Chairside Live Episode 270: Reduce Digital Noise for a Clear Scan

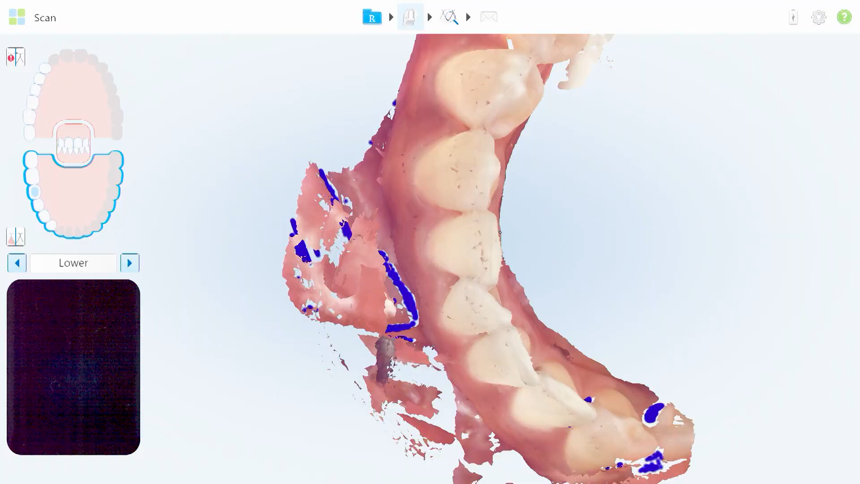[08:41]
So if we zoom in on this area in the anterior, you want to make sure that the teeth are generating correctly.
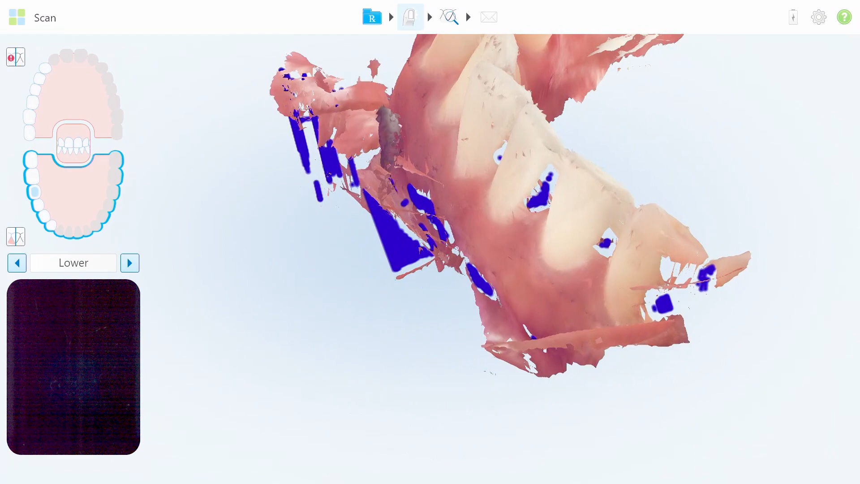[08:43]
Of course there are some areas that are missing, I may need to change the angulation,